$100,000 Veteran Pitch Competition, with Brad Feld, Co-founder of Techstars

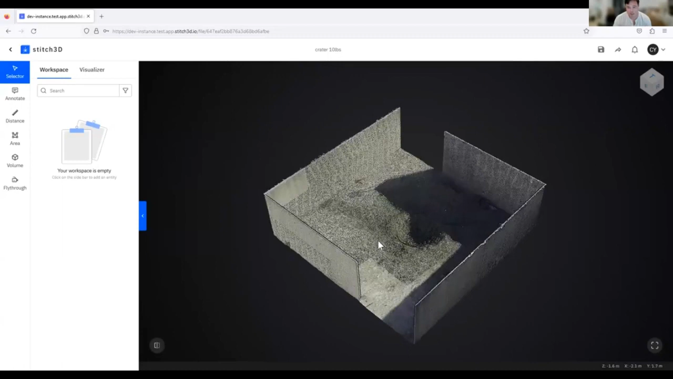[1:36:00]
So basically what the Air Force wanted to see was,
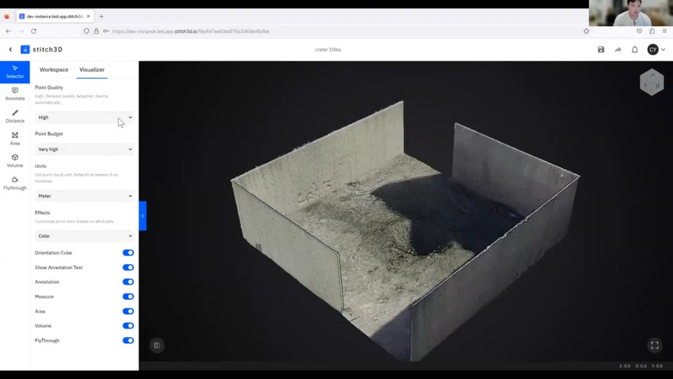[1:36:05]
can you take a crater volumetric measurement of this crater? And the use case is, you know, when you have, for example, a missile strike, you're going to have multiple craters and they need a triage based on, you know, the largest craters, the smallest craters to figure out a minimum airstrip where they can get a fighter jet to take off.
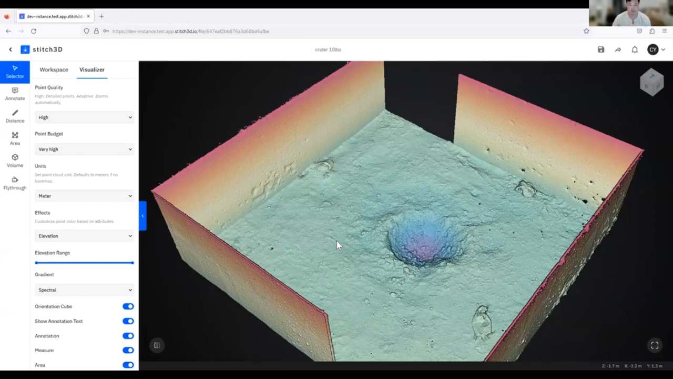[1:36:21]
And right now they're, you know, sending airmen out with civil engineers and EOD teams, and it's just taking a long time. So the alternative is to fly a drone equipped with the LiDAR payload to that airstrip, quickly get a 3D scan. And then, you know, all users have to do is just to come in here, select the volume area, and then hit calculate volume.
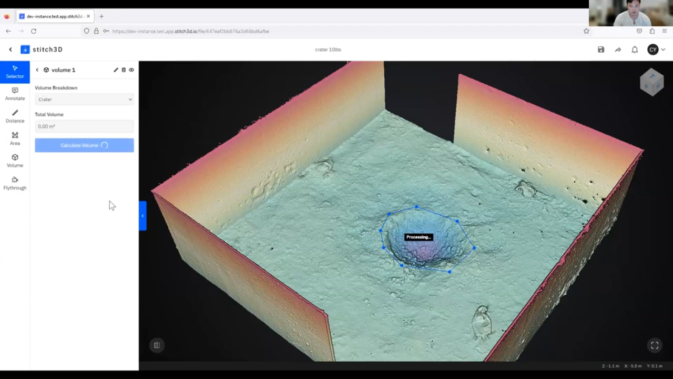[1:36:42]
And it's pretty quick. So here you have your mesh of the crater volume and your total volume right there, you can slice it a little bit and see what that looks like.
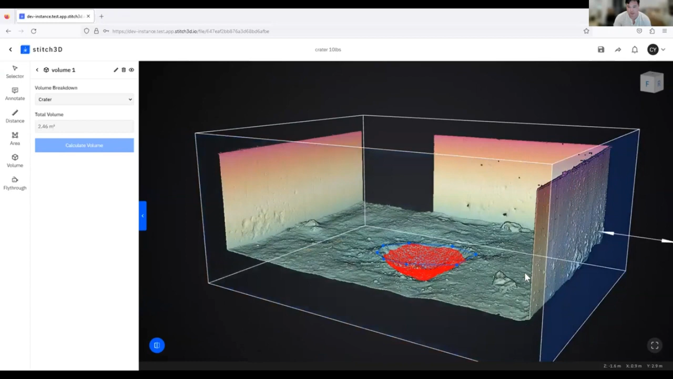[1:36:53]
And so that's one use case for the Air Force.
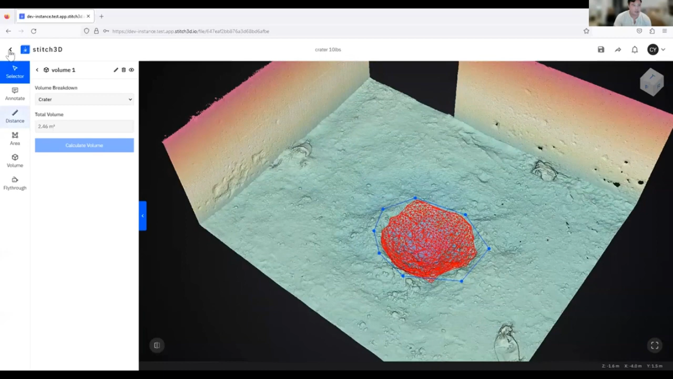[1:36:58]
Another use case is if you have geo reference data sets, you can save this and share it. So actually, let me just walk through that real quick too.
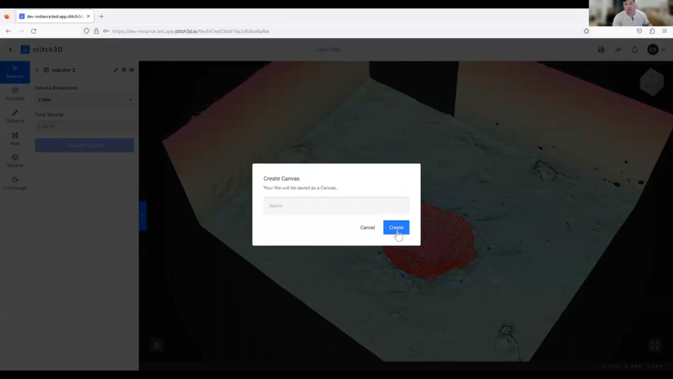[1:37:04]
So let's say this is a crater test, create this canvas, go to the canvas.
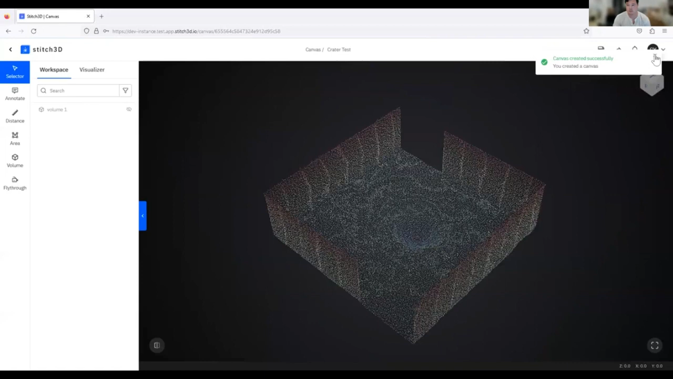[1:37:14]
So now if you want to share this, you can either invite someone with a, you know, with their email address, you can give them view and download permissions,
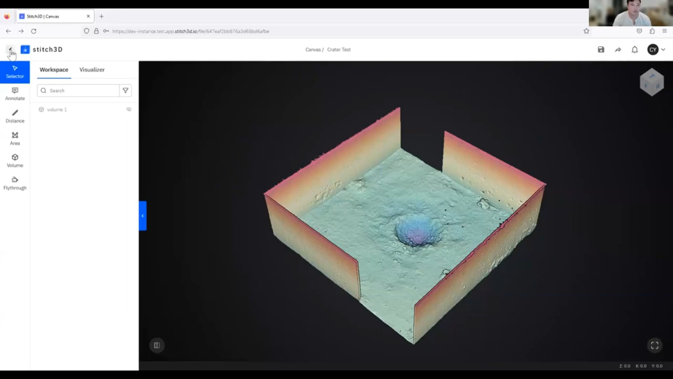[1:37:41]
Like I was mentioning earlier, let's go to a geo reference data set.
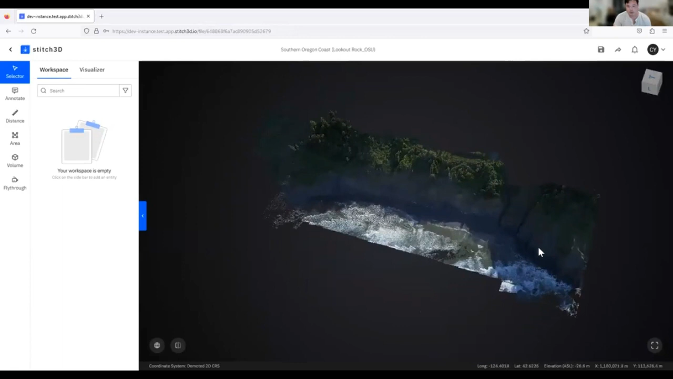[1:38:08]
So here you have data collected from a drone, and you can map it to either a satellite view or a street view.
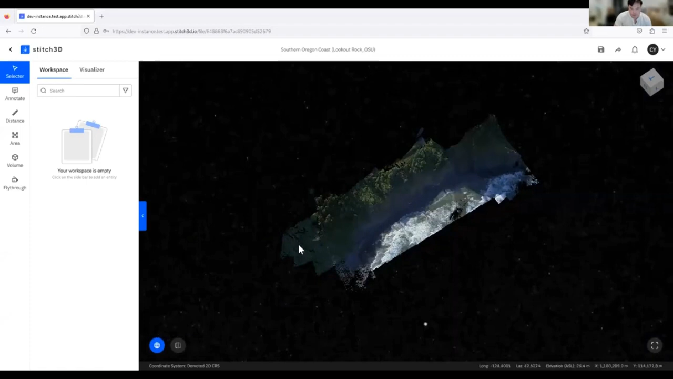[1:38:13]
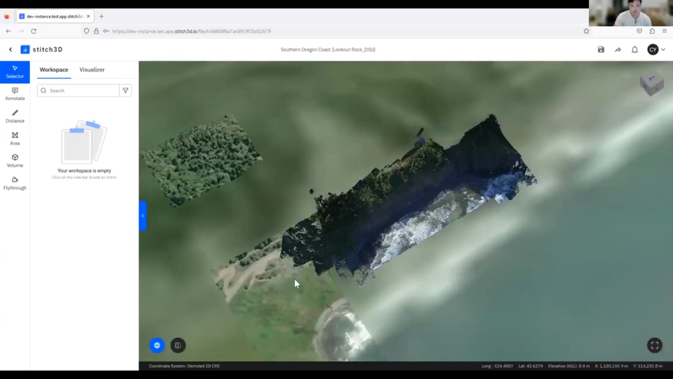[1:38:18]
So here you can see the data is floating above, and what you can do,